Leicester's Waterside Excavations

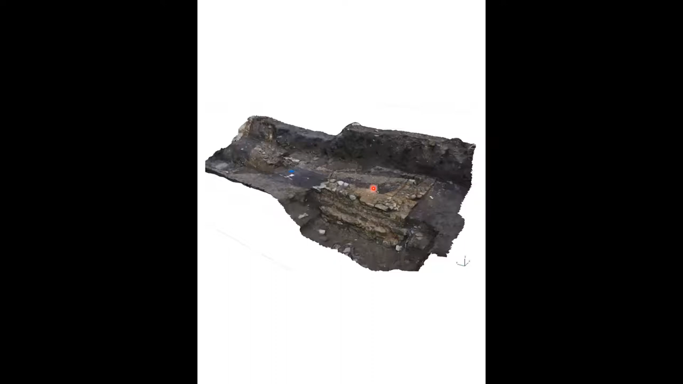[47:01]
floor like you saw in that building earlier on that was chopped by the um the robber trench for the town um wall so again buildings are getting demolished the town's being redeveloped redesigned um in order to accommodate those defenses